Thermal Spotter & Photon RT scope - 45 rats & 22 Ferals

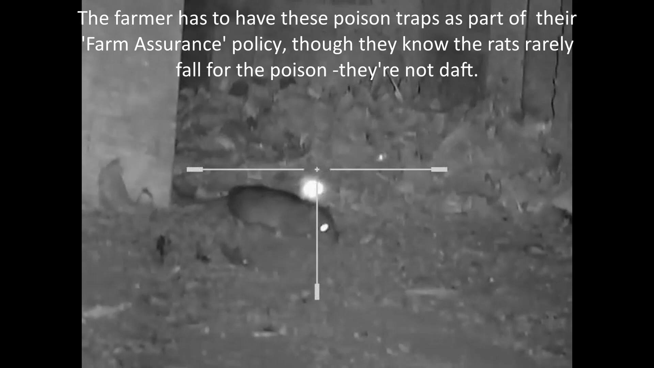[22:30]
Here's a prime example of a rat completely avoiding the poison bait traps, so they're pretty ineffective in this location anyway. Gotcha.
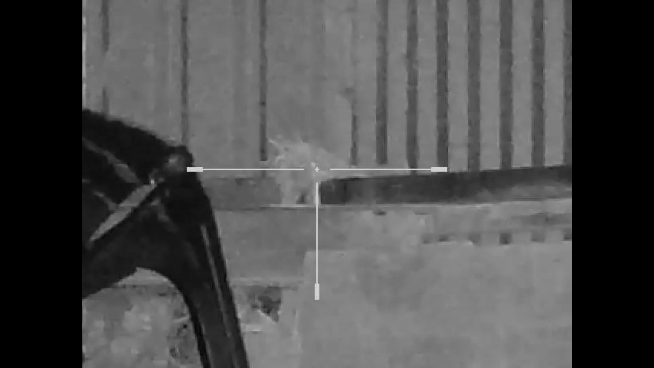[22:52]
That was a solid shot. I'll take screenshots of all the ones I couldn't recover for the farmer so he can get them with a ladder.
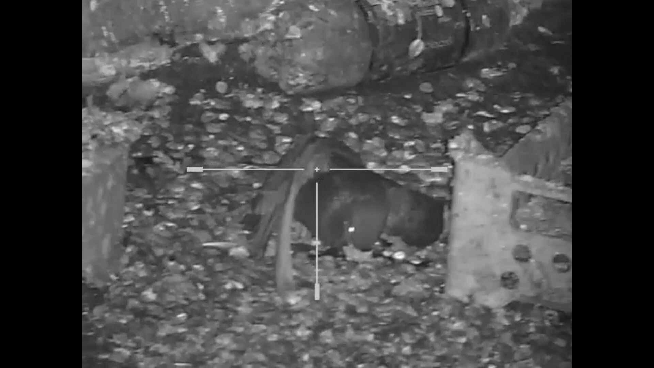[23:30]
And there it lies. One dead feral. Cool.
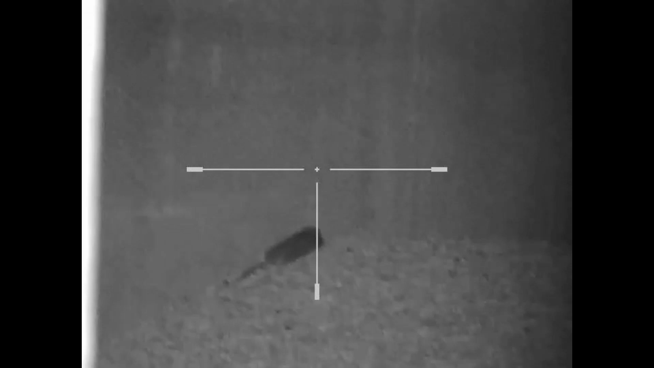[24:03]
I should have shot this one right here, but paused and missed my chance.
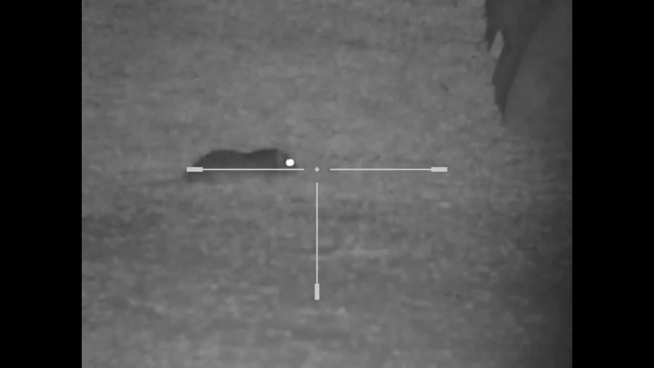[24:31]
Then of course I flushed it by rushing it because I didn't want it to escape. Gotcha.
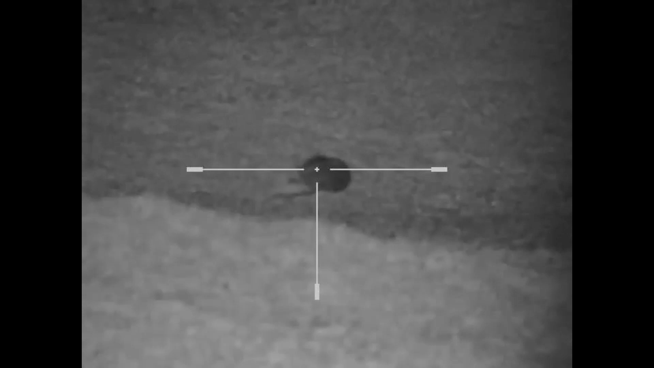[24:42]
This was taken before I was recording commentary with the thermal video recorder.
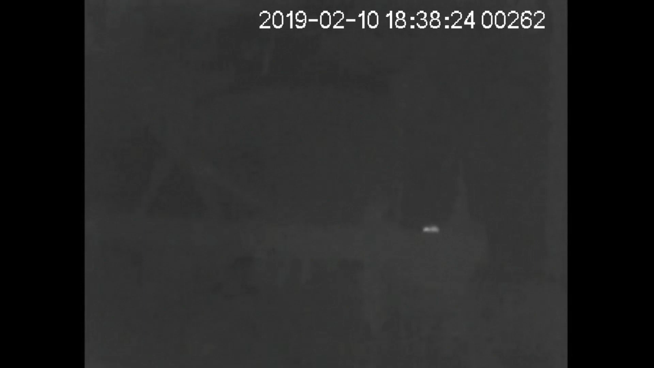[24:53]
And two more rats spotted here, behind the machinery in the distance on the far wall. But the thermal glimpses them through the machinery.
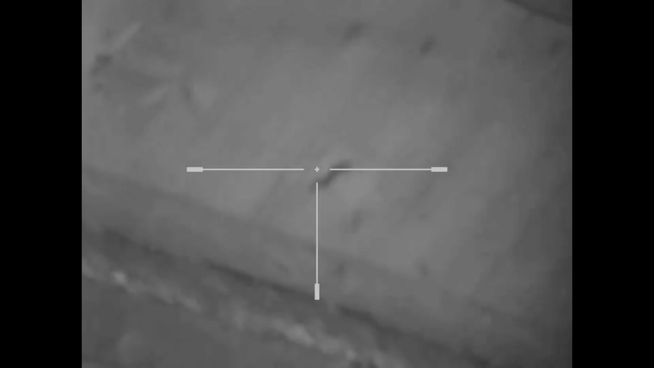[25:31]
That feral was there, and I didn't want to scare it away by popping the lasers on, but if I pop them on now,
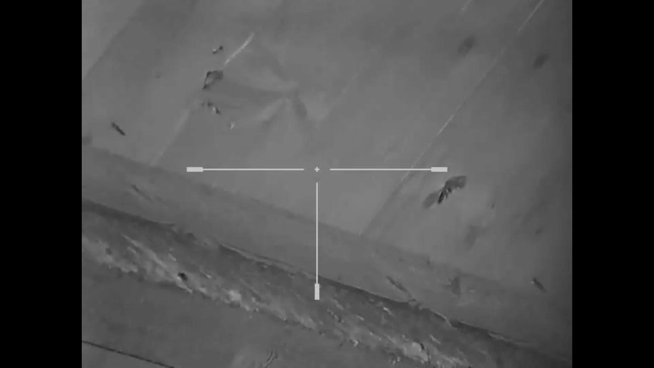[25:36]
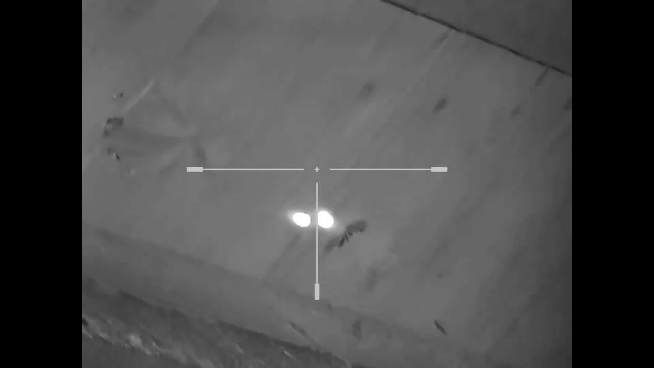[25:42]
that's with a pellet strike at this range, so you can see why I did the holdover that I did,
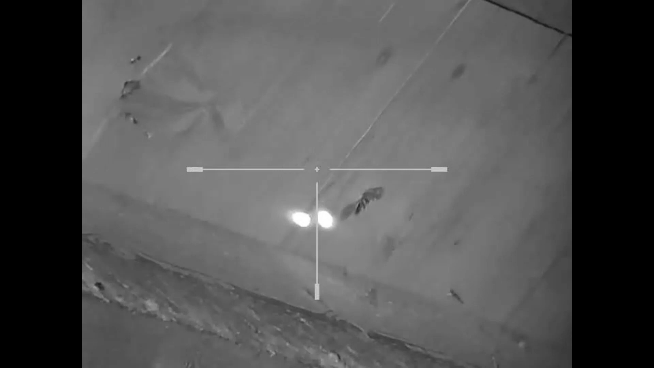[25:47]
and not a peep now, so I can't see it down the deck,
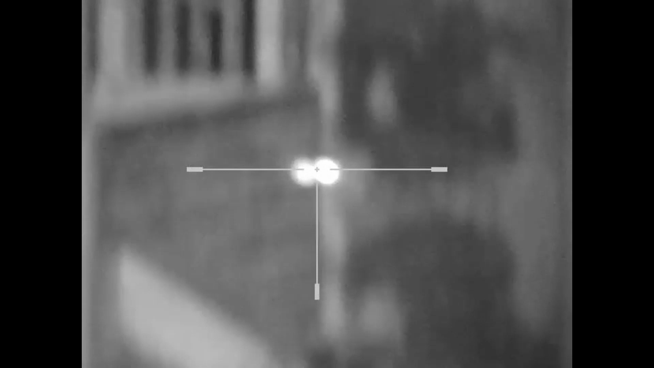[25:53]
but it is dead somewhere in there.
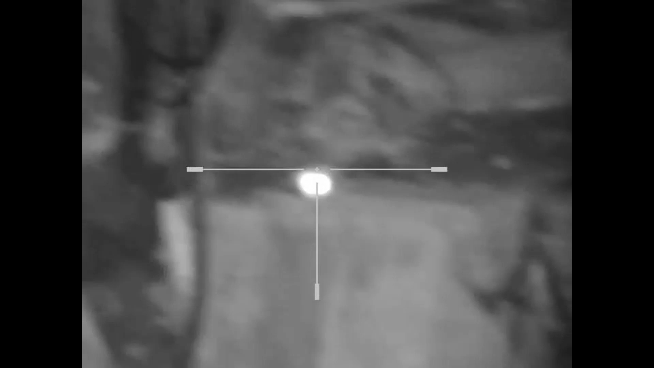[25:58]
Hidden from view, and one less feral fouling the place.
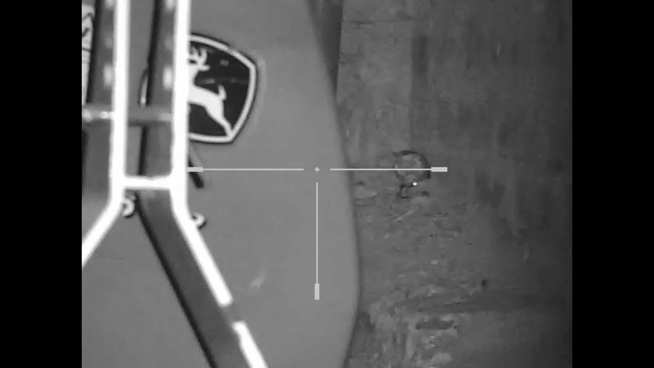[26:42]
Patience is rewarded. A second pellet just to make sure.
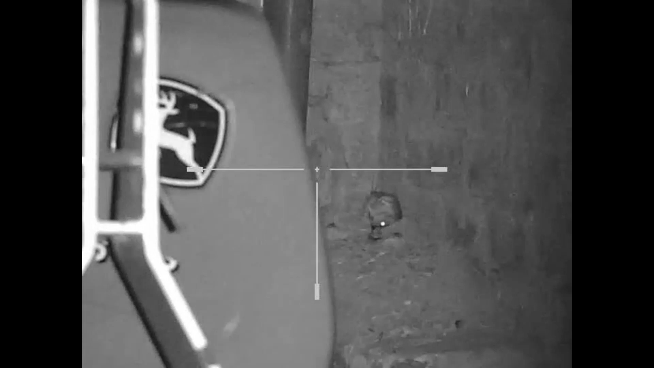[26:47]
There's a heat source up there, but I just saw one stick its head out in the corner of those sacks or whatever. Oh, just glimpsed one here. There's one in the corner. There it is.
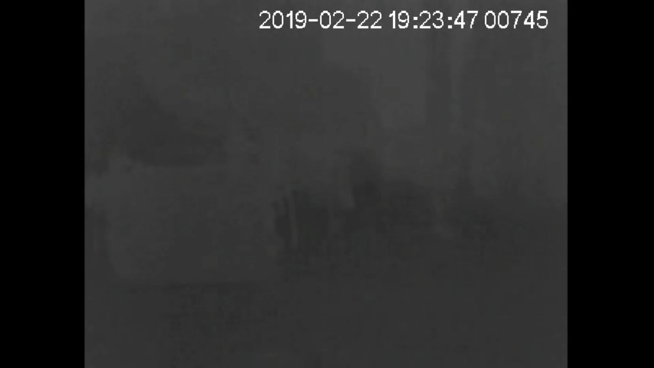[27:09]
Oh, this is recording sound. That's two definite ferals.
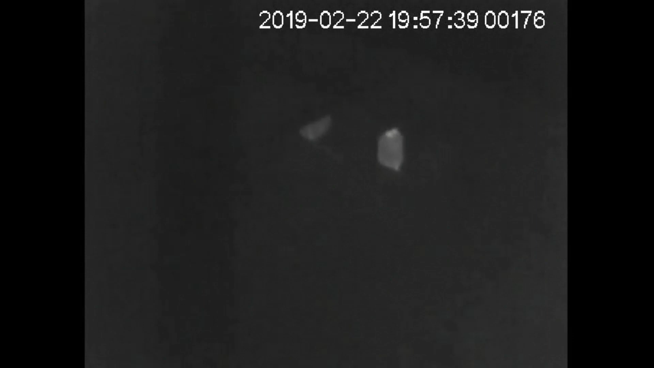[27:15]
And it's visible on the outside. It's visible. Oh, and there's a farm cap.
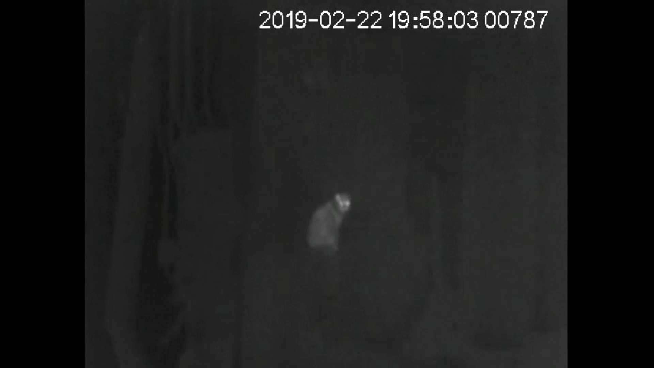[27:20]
Don't want to scare them away with a laser.
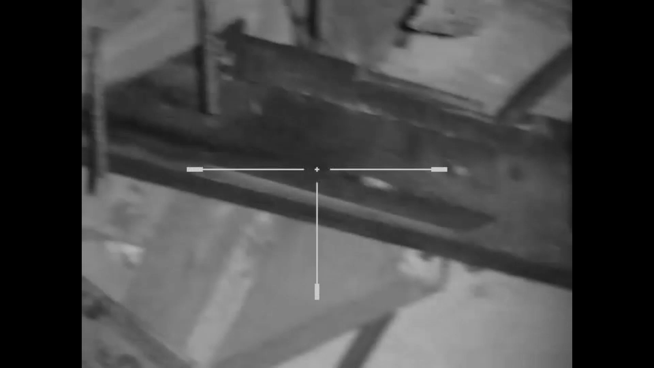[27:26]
So I'll pop it on here. Right, that's where I've got to aim.
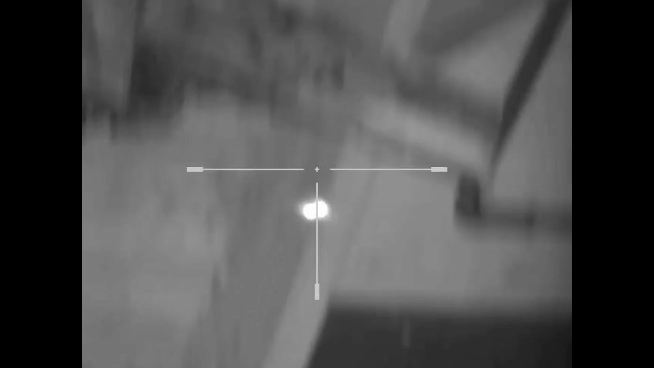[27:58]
Shot and the cat has not moved,
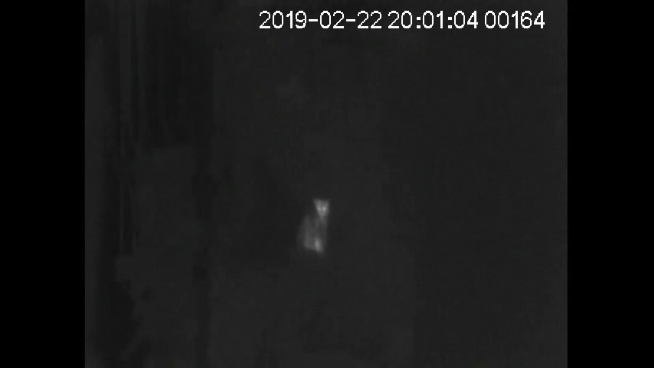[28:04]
but if I go away hopefully he'll go and enjoy a pigeon meal. Oh, there's another pigeon peeking out.
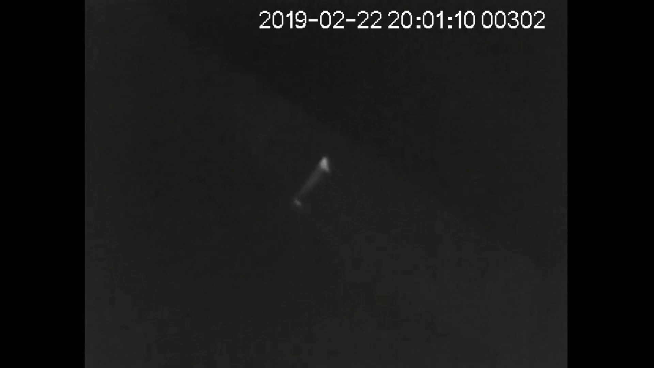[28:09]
Safety off.
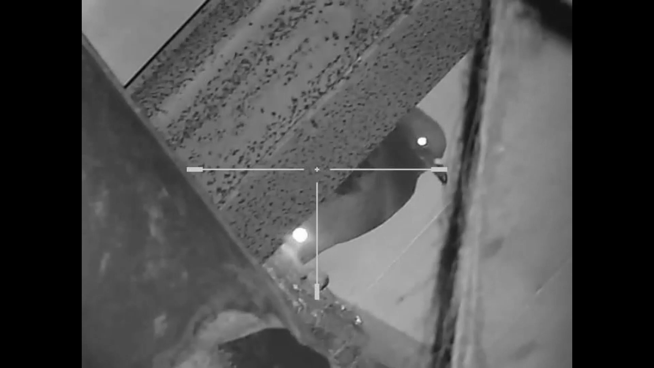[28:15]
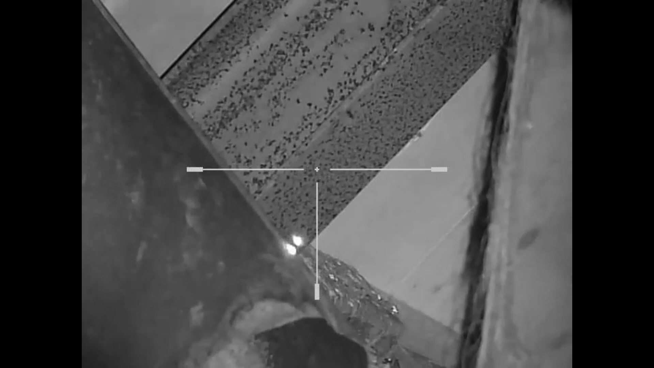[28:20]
Oh, a glimpse of that pair of eyes. Right. There's a rat back here. I think that was a solid hit.
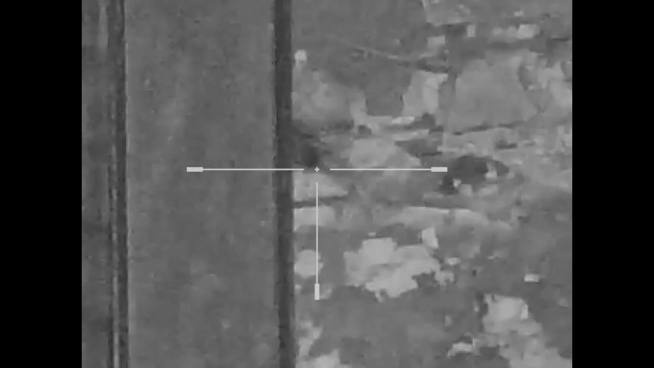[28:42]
Yes. It's busy dying.
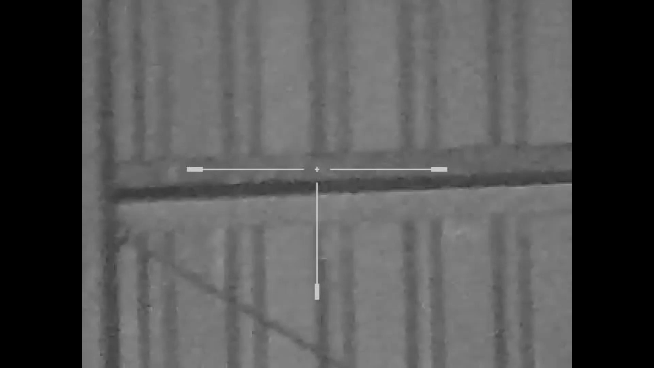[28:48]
See if I can help it. Oh, and it dropped.
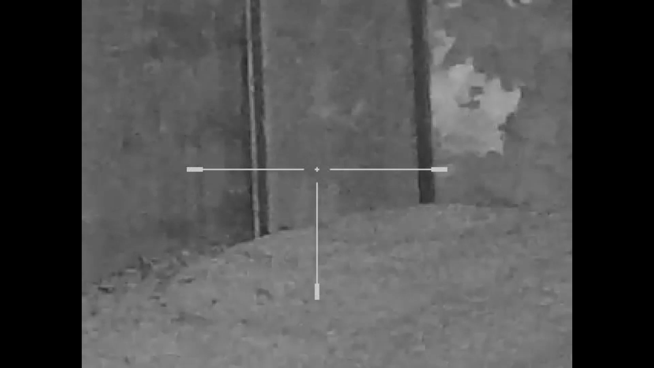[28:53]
And that, out of reach from me, is the dead rat I shot earlier. I've definitely seen one, well, seen three tonight, and definitely got one so far.
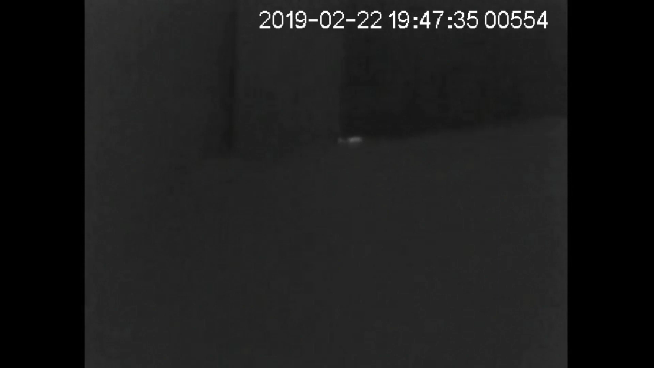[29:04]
Oh, there's another one.
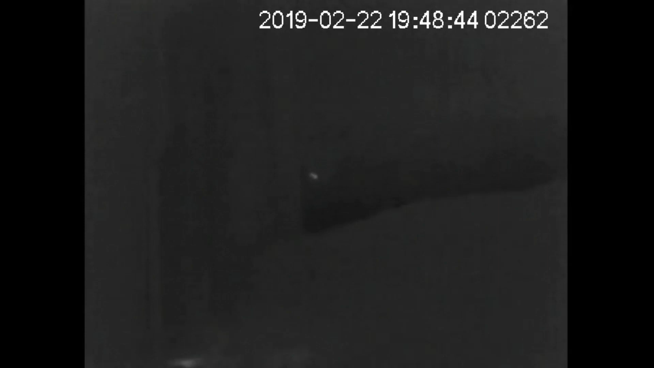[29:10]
If I quick look through the thermal, see if I can spot this. Where is it gone?
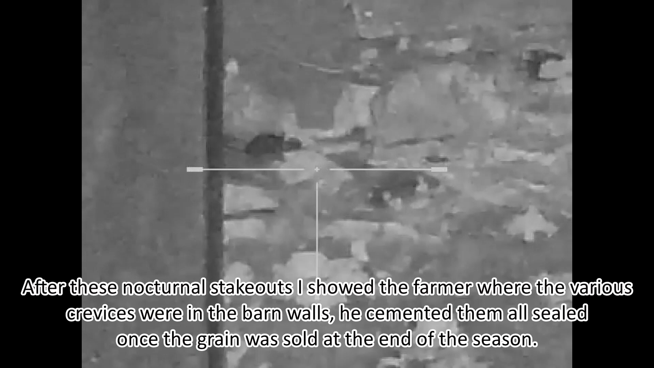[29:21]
Oh, it's there. Maybe it's near 30 metres.
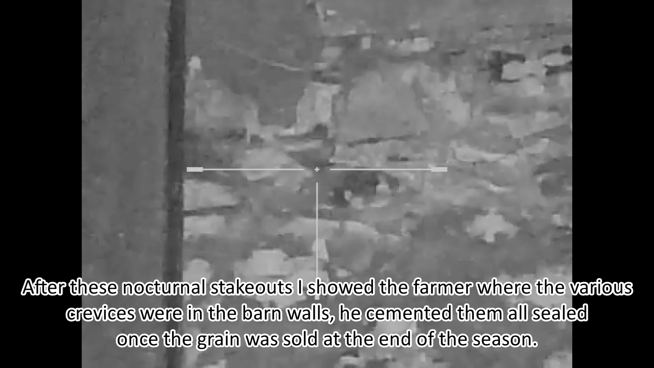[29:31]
Oh, I got it that time. Didn't realise there was a crevice in that rock.
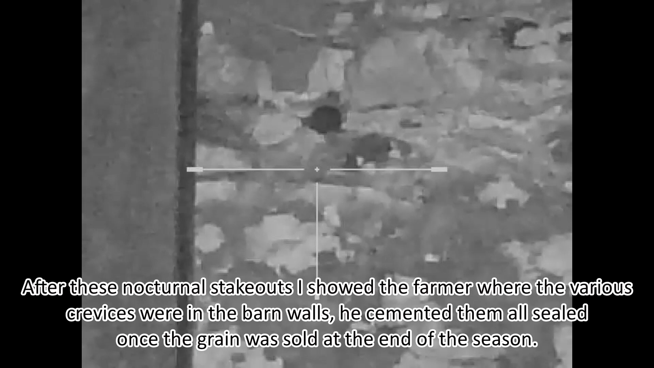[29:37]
Yeah, there it goes. How's the rat moving? Oh no, what's that?